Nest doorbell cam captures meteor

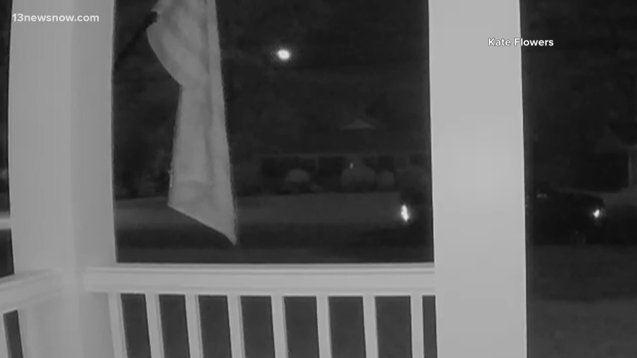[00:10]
Look at that. People from as far north as New Hampshire, as far south as South Carolina,
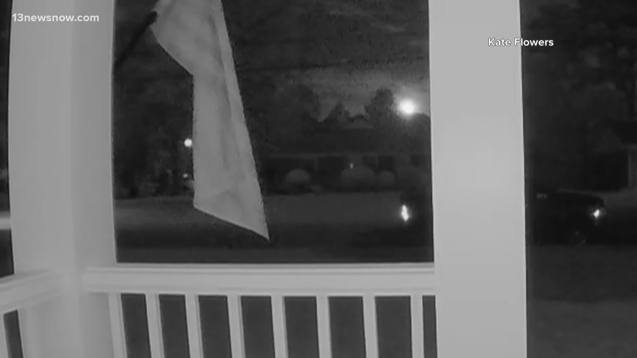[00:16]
and as far west as West Virginia reported seeing the fireball. It looks really cool.